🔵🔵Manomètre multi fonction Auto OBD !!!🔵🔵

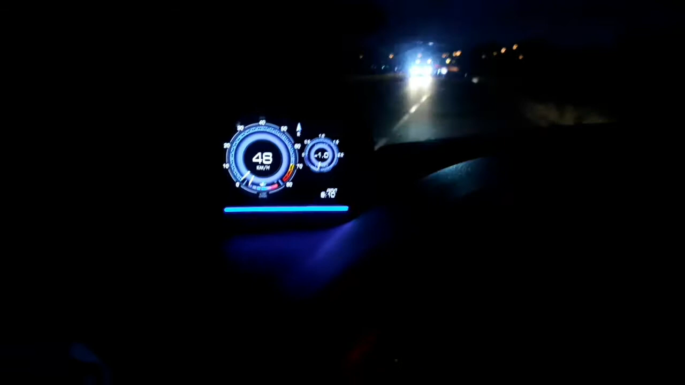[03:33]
voilà on a tout pression turbo donc on a
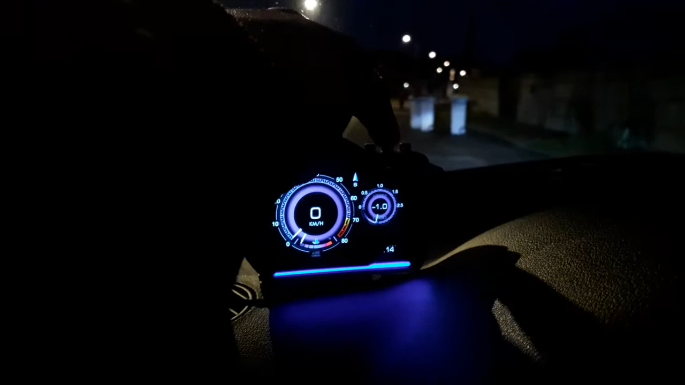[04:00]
voilà donc là on peut changer les modes comme ce que je vous montrais c'est